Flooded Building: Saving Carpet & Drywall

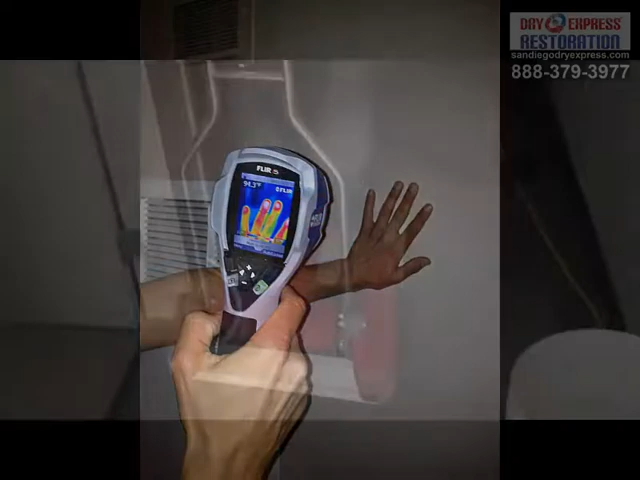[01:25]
A thermal camera for checking moisture as well. And this is our weighted extractor.